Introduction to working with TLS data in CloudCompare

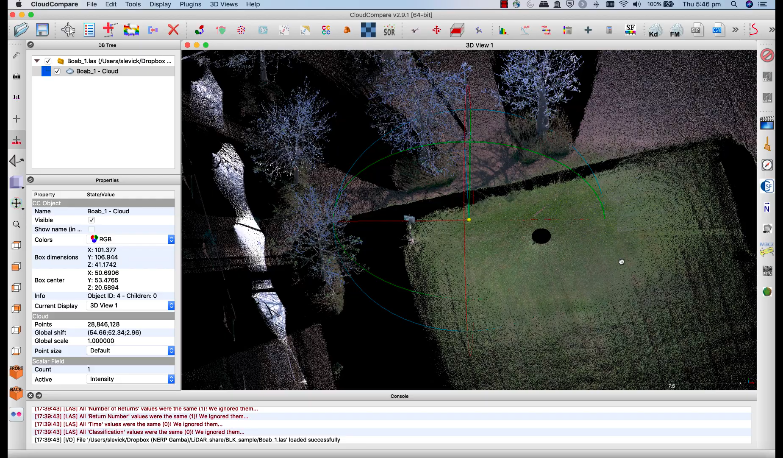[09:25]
You can see the green grass. You can see the brown stems of the BOAB trees.
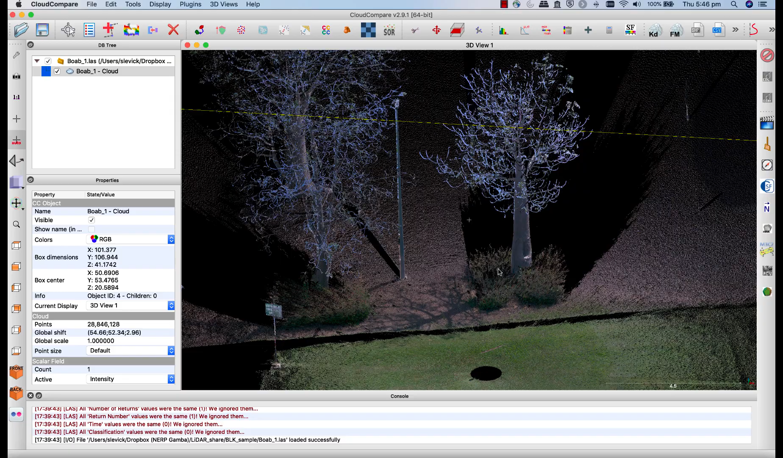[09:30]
One place where it doesn't work quite so well, you'll see this blue, bluish tinge to the BOAB branches.
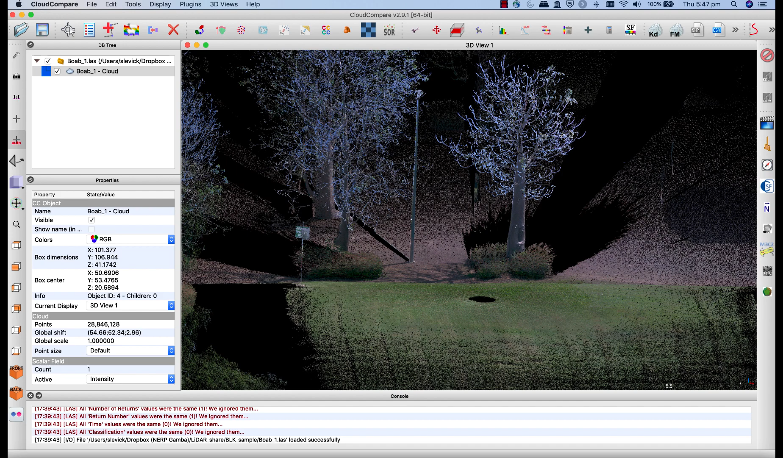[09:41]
And these aren't aren't actually blue. They are brown.
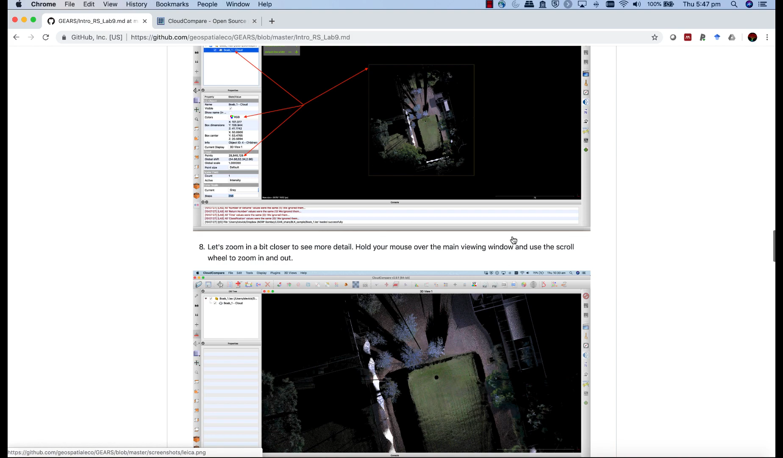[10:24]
Okay, coming back down, we were on step 11, step 12, 13.
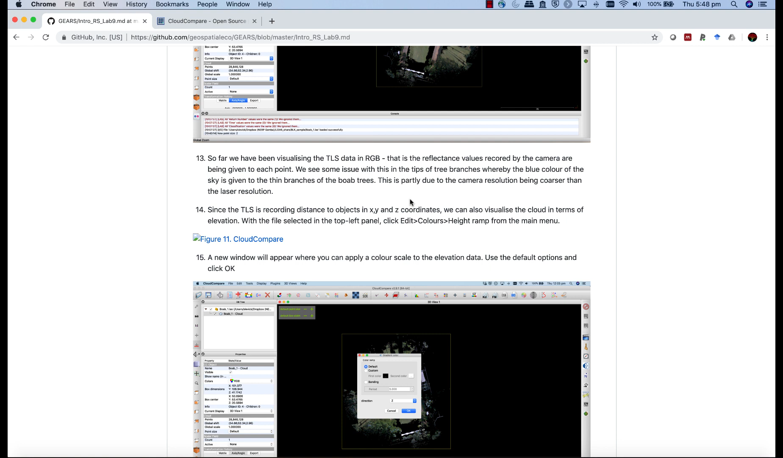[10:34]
Since the TLS is recording distance to objects in x, y and z coordinates,
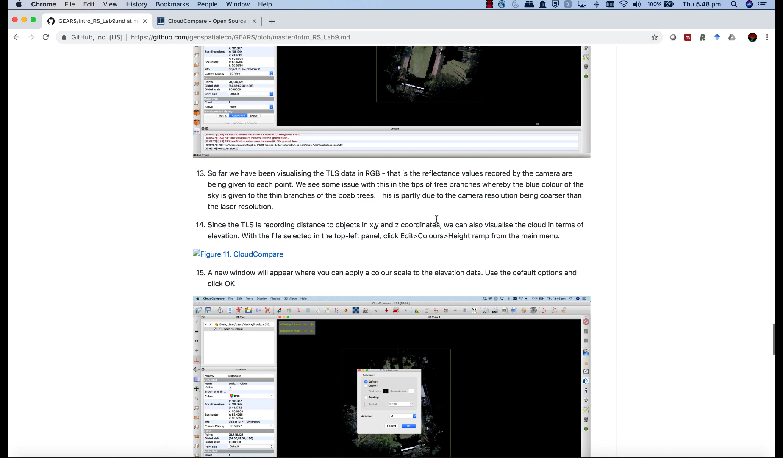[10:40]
we can also visualize the cloud in terms of elevation.
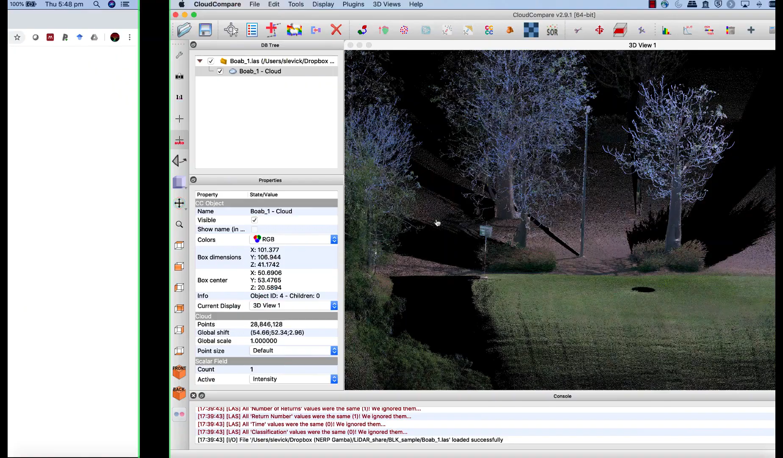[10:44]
So what I want you to do now is head back to that one, one-to-one view, and the view from the top.
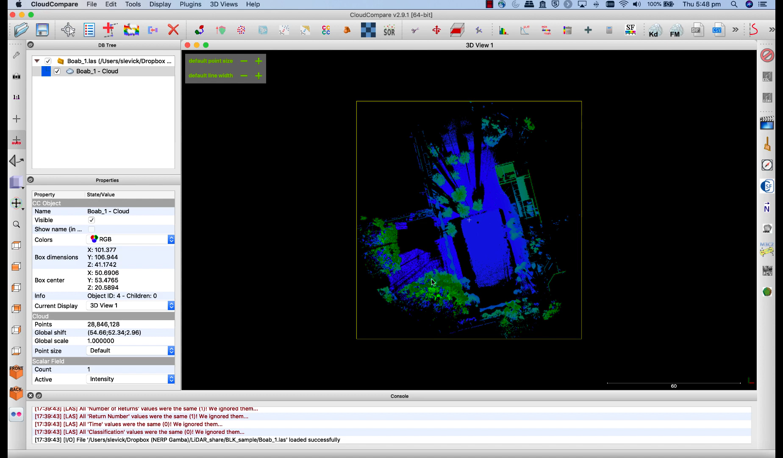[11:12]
instead of points being colored by RGB, they are colored by their elevation. Remember also that everything here is relative to the scanner itself. We aren't working in geographic coordinates. There's no GPS in the scanner. So every point is relative to where the scanner is. What the scanner is actually measuring is time, how long it takes for a pulse to return to the scanner.
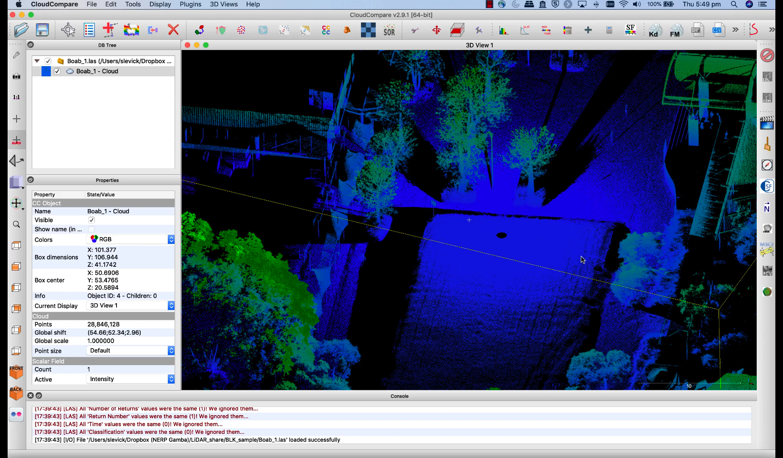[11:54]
From that and the angle, it calculates the x, y and z coordinates of each point. So the color scale here, blue is lower, green is higher, so we have that elevation range.
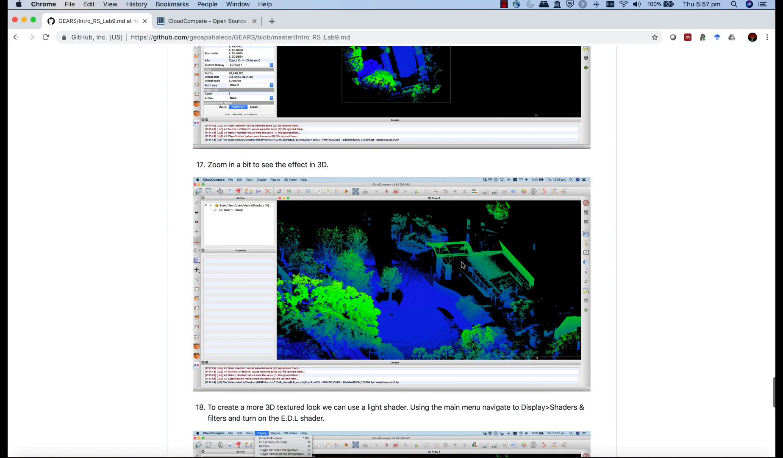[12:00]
OK, so those points that we've been talking about are under point 15, 14, how to choose your color ramp.
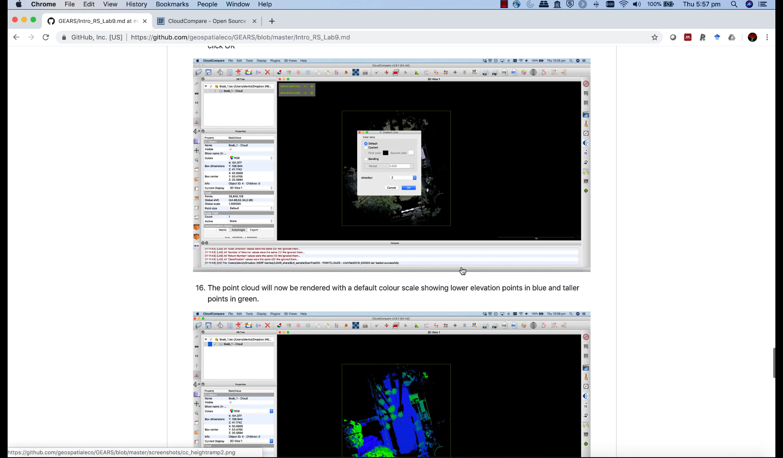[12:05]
You could, of course, choose default options. So we use the default option. You could choose a custom option, where you can then set your own starting color and then your max color. You could also choose for banding, whereby you would color points within a certain elevation range differently on alternating over repeated interval.
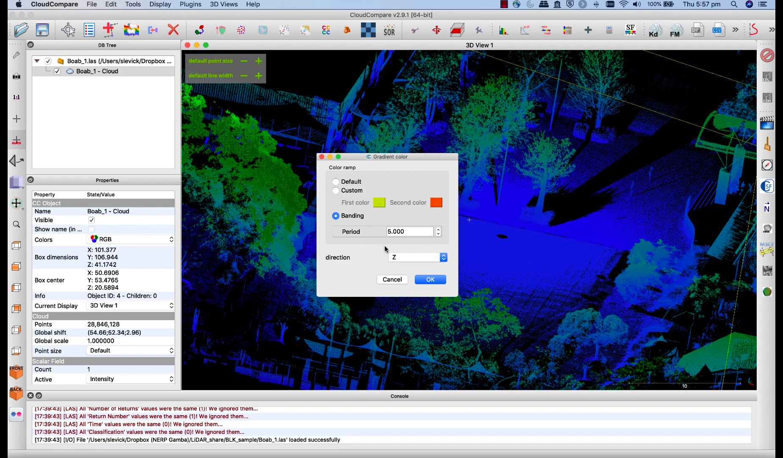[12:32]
Just one thing to note, as you zoom in here, obviously it's great working with 3D data, but as you'll see here, it's not really jumping out at us. Something that is really good at making it pop out a bit better is firstly to increase your point size.
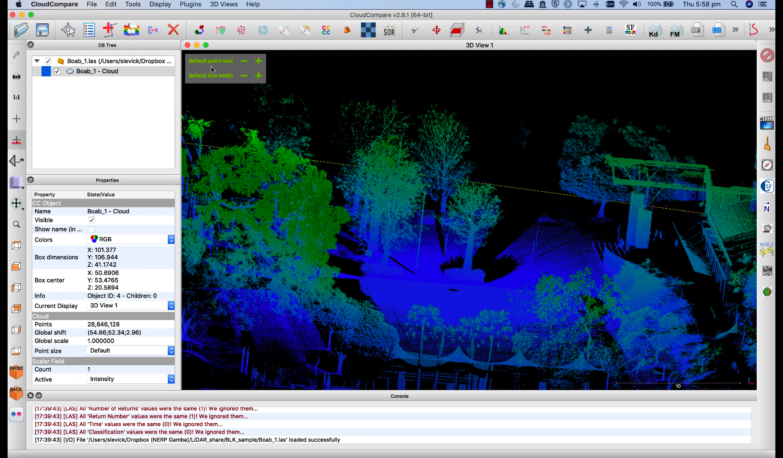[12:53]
As you hover up in the top left-hand corner over here, you can increase your default point size. You can also do that over here, point size. But to really give your image a more textured look, head over to the display menu, come down to shaders and filters, and turn on the EDL shader.
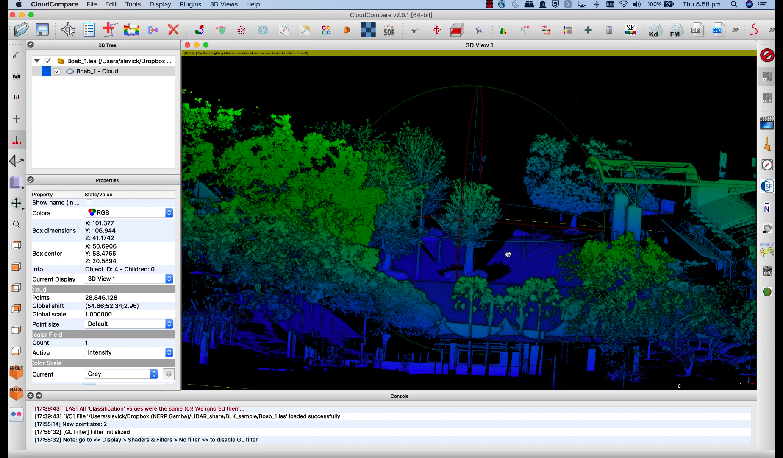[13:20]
And this is really great for giving more texture to the points. You can really see the shape more clearly in the 3D view.